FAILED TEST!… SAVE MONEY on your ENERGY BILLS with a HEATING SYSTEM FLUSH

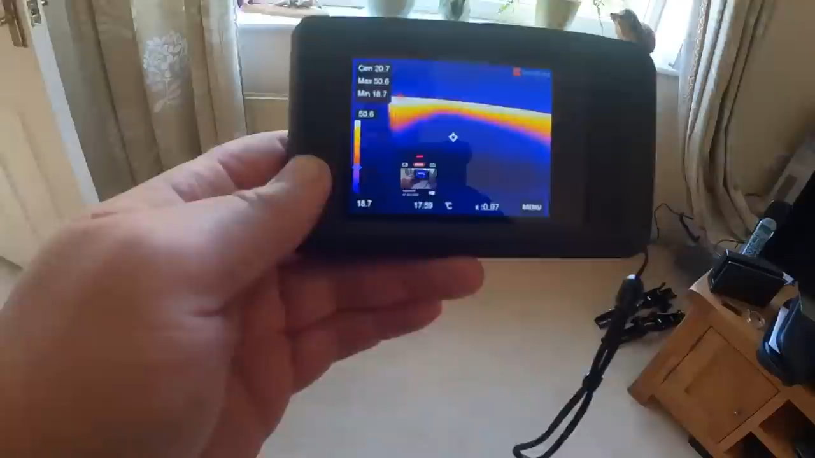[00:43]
On screen: max 50.6°C, min 18.7°C, scale top 50.6°C, scale bottom 18.7°C
you've got a cold spot along the bottom of that rad I've already got the Spirotec flushing adapter that goes
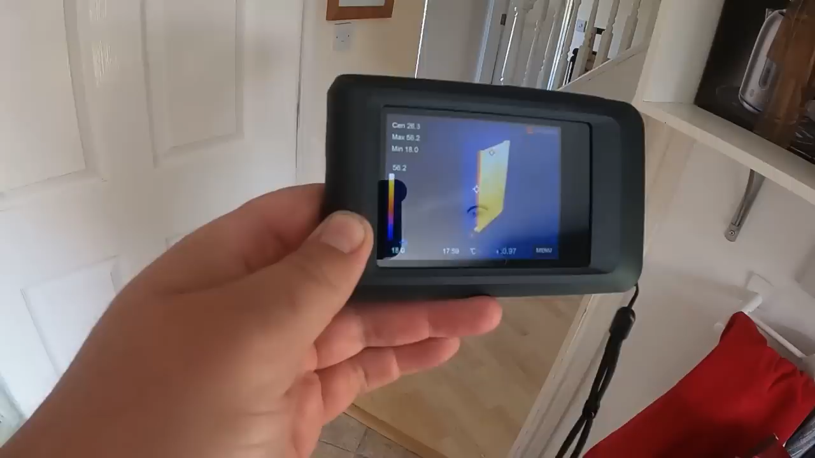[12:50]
On screen: min 18.0°C, scale top 56.2°C
just checking what the rads are doing prior to doing anything on the system obviously here's another one
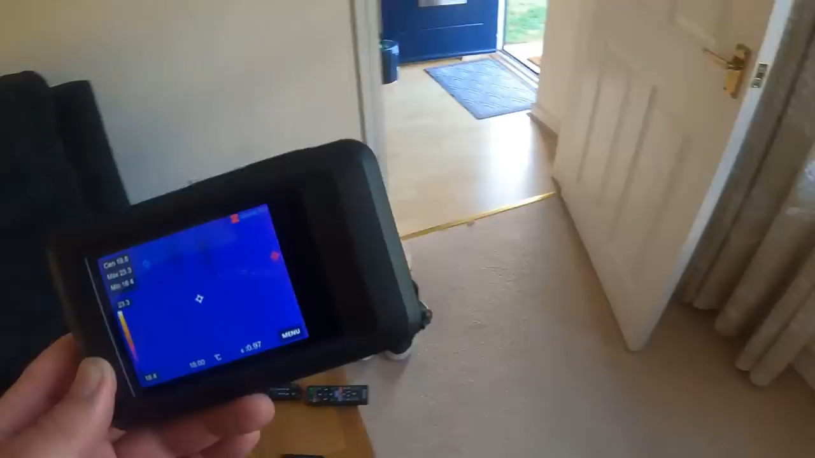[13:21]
yeah same again at the bottom you've got the cold spot as you can see in the blue
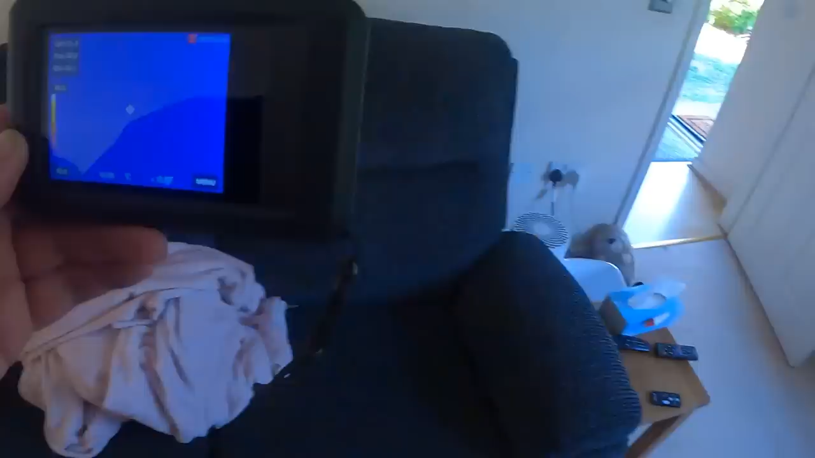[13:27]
and let's pop upstairs and just have a look and see what these rads up here do yeah that rads
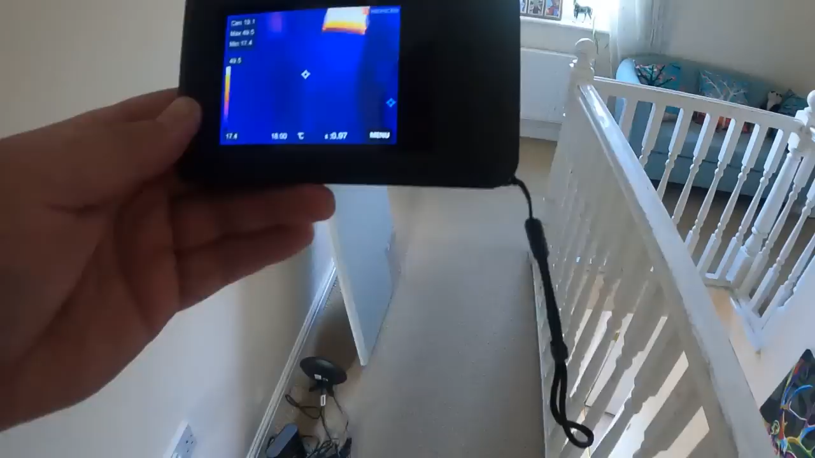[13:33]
pretty much equal heat
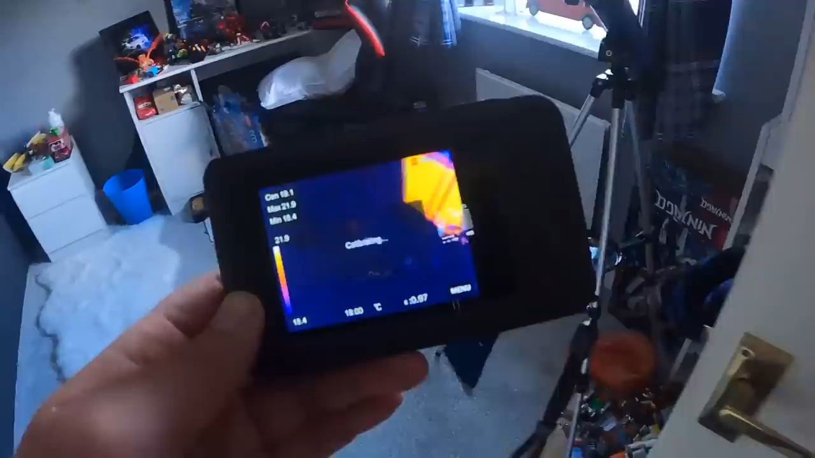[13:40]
and that one the upstairs one seemed to be to be honest
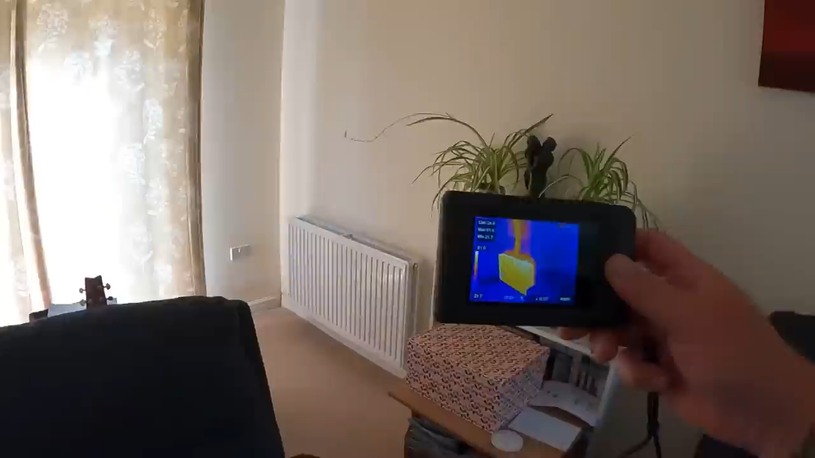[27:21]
so i've been around with the the camera i think these ones yesterday were quite
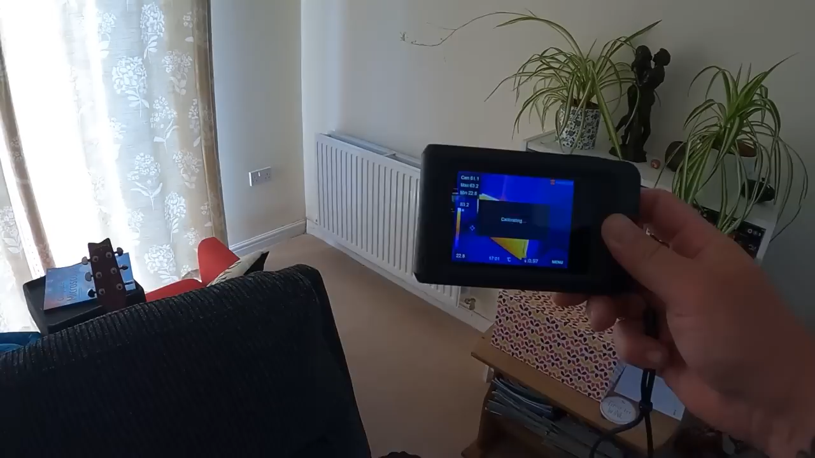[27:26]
struggling at the bottom so i've been around agitated the bottom
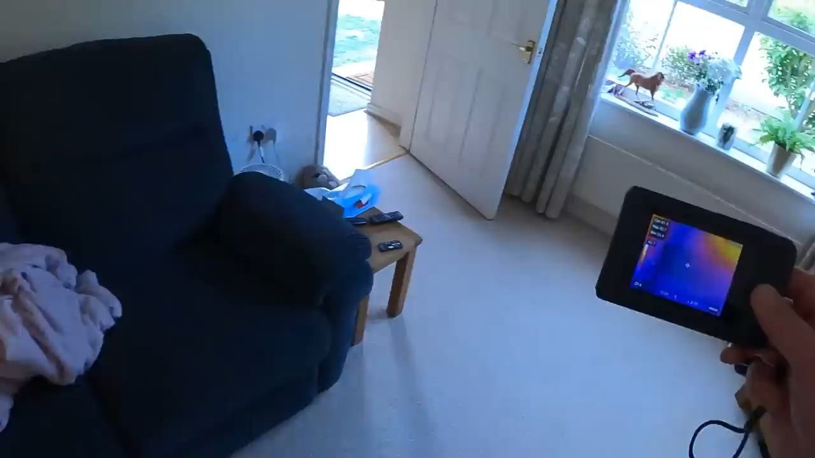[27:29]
of them and these are coming through now absolutely perfectly